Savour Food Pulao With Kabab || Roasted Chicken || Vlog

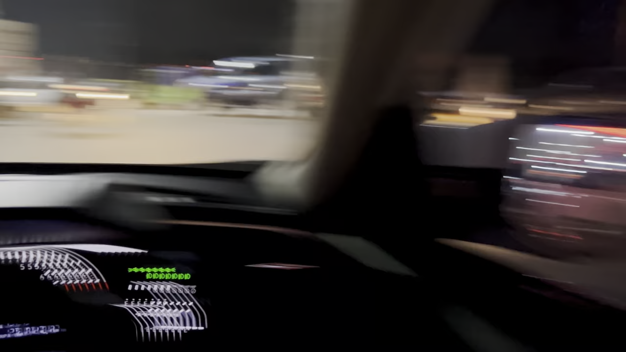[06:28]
यार इदर से बड़ी मुश्कर से जाना पड़ता है क्योंके रोड हो हैं हमने जाना है
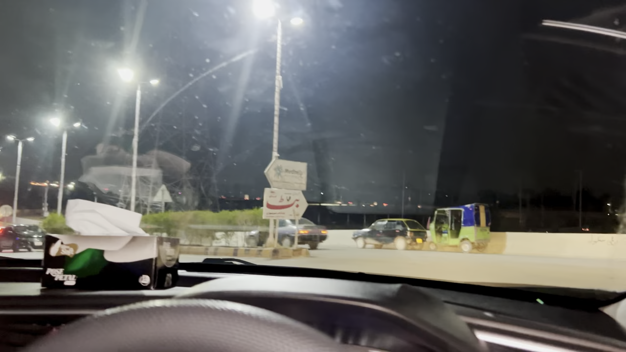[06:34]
इसलामबाद साइड पर तो ये भी है रोड ये भी है और ये भी है और उसके पार भी है जिन्हें